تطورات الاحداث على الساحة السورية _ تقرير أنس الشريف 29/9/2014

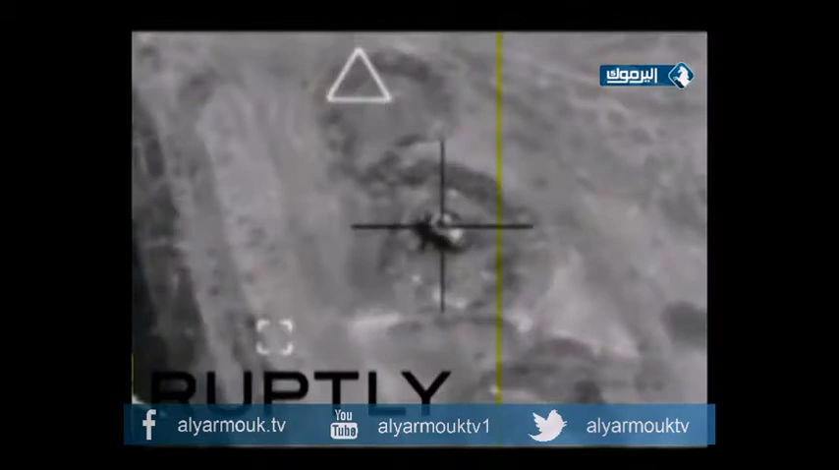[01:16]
يتحول إلى كرة من اللهب جراء قصفه من قبل طائرات التحالف
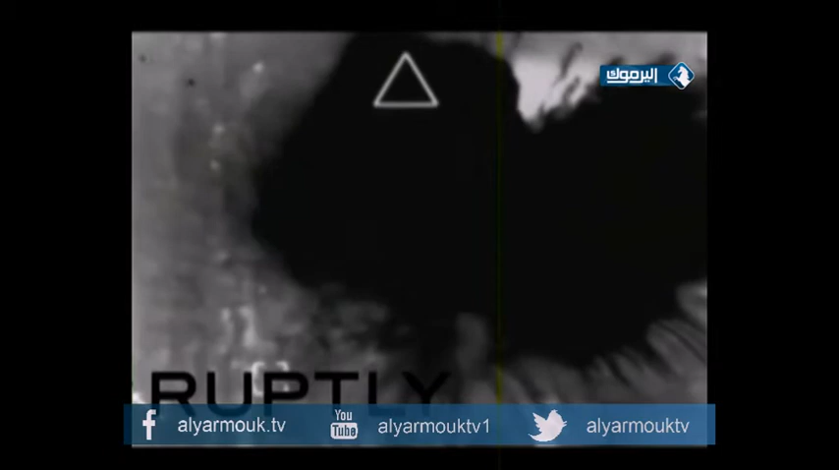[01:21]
الدولي حيث يهز السبب في ذلك إلى دفع أفراد تنظيم الدولة بالخروج منه
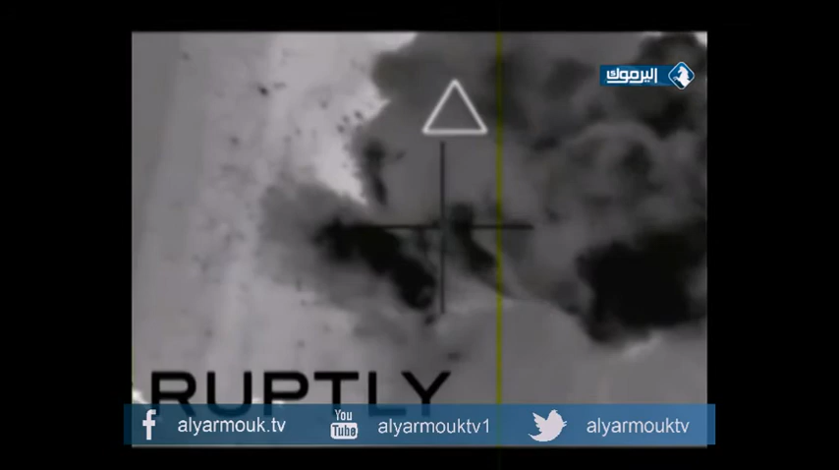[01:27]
الدمار الواسع في مصاف النفط البنائية المبلوكة لأهالي المناطق المستهدفة يتسبب في ارتفاع كبير في